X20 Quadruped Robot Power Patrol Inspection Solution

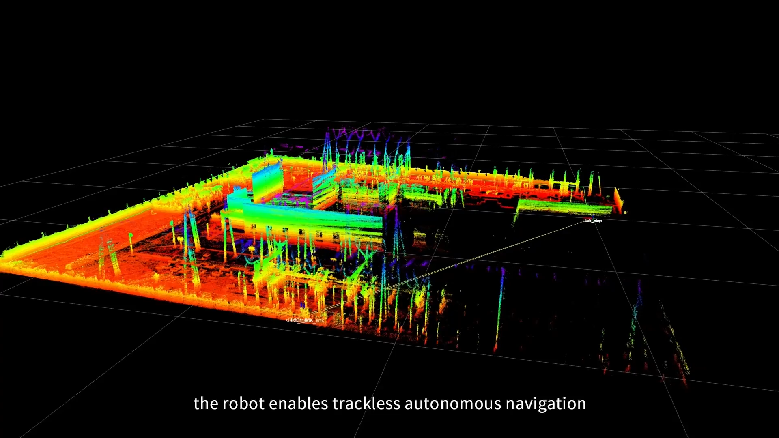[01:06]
Equipped with the laser radar, the robot enables trackless autonomous navigation.